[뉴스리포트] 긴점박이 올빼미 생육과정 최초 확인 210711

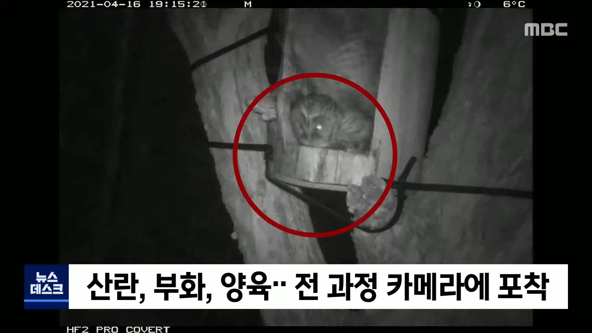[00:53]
지난 3월 산란한 뒤 부하까지 약 4주가 걸렸고 또 한 달가량의 양육기간을 거쳐 독립하는 모습 등이 담겼습니다.